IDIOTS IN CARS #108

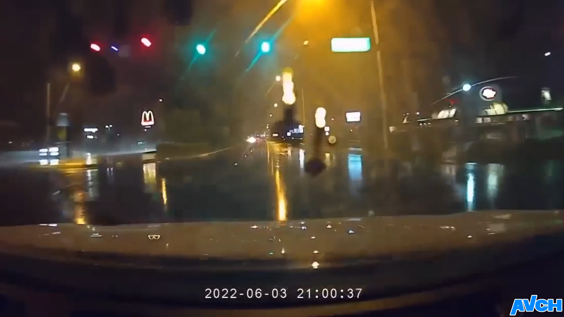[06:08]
me but luckily nothing happened let's see here
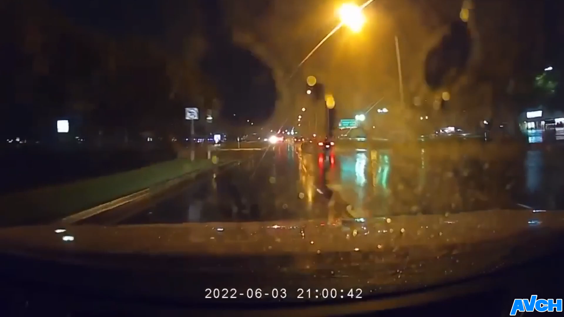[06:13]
break break break and a wild Mustang appears out